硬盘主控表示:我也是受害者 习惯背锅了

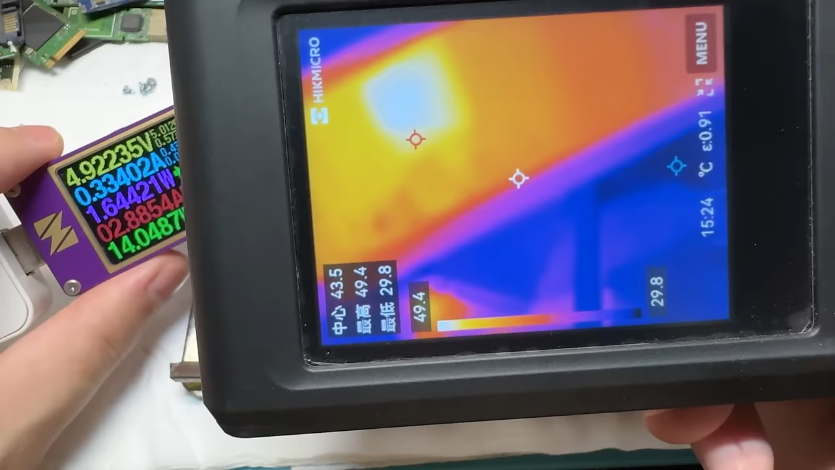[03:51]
On screen: spot 43.5°C, max 49.4°C, min 29.8°C, scale top 49.4°C, scale bottom 29.8°C
正常的话是50度左右的RC20这一个型号在旧版还是挺稳